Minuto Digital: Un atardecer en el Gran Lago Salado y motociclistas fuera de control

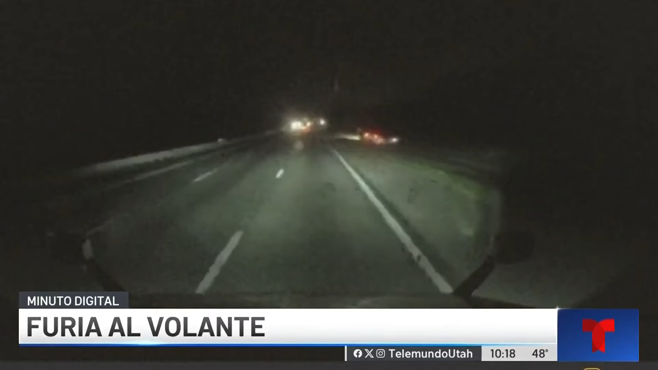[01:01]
Las imágenes grabadas por un camión de carga muestran a un Honda Civic que sin medir sus acciones acelera y saca del camino al motociclista. El conductor de la moto fue trasladado al hospital con heridas graves. La patrulla de caminos de Florida está buscando al conductor del Honda 2020.